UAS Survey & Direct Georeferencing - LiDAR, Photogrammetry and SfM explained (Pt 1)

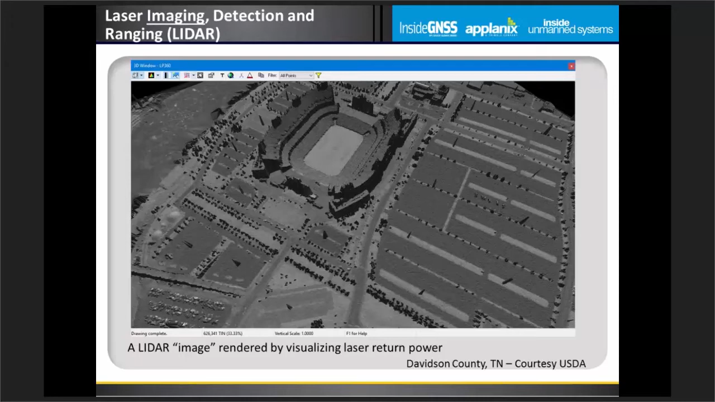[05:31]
recorded on the ground and we could use this site type of image for planimetric mapping we can easily trace out roads and other features in this type of reflected image we usually do a lot more processing on lidar data for example classification this is not classification in
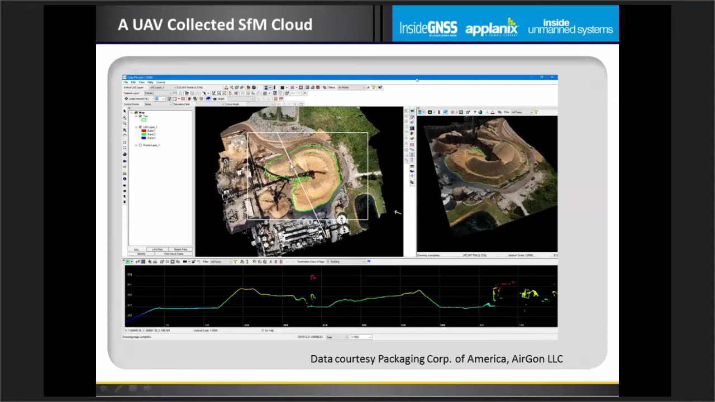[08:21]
volumetric analysis so I think you can see from these images I have a map of the map view to in the upper left a 3d view in the upper right and in the lower section of this image I've cut a profile which is this white line that you see through the main image and you can see quite remarkable definition looks perfect why do I need lidar
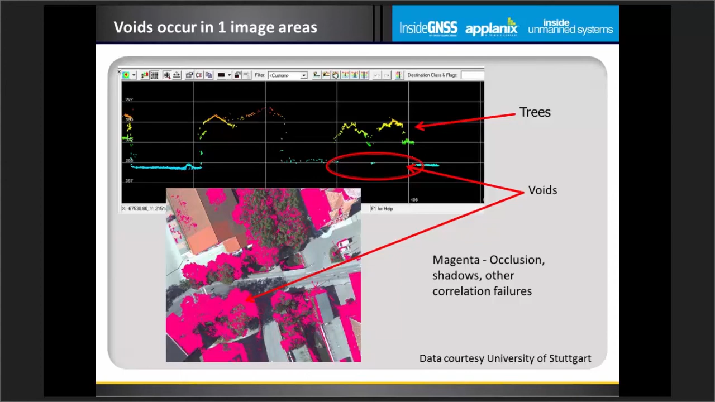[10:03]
so really great for bare earth mine site applications and those sorts of things can't be beat but if you have situations like I've illustrated here lidar is going to definitely be the better choice here's an example that we ran into on one of our mine sites where we were imaging a mine site